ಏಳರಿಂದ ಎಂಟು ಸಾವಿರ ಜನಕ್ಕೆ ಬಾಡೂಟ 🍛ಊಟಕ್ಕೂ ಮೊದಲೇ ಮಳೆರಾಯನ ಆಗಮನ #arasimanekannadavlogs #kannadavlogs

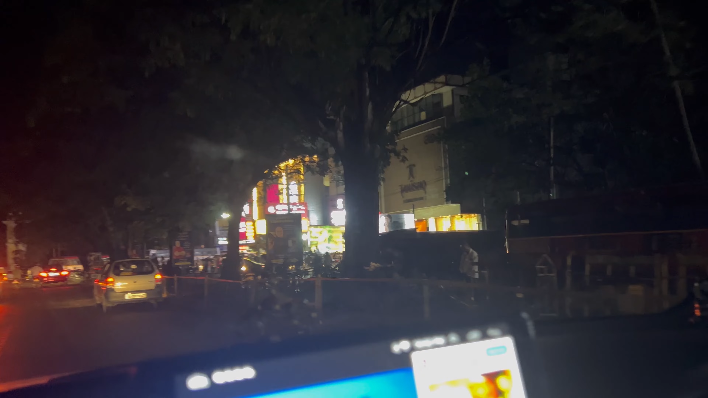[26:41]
ಮರಗಳಂತೂ ವಿಪರೀತ ಮರಗಳು ಮುರಿದಿತ್ತು. ಹಾಗೆ ರೋಡ್ ತುಂಬ ನೀರಂದರೆ ನೀರು, ಎಲ್ಲೂ ಕರೆಂಟೇ ಇರಲಿಲ್ಲ.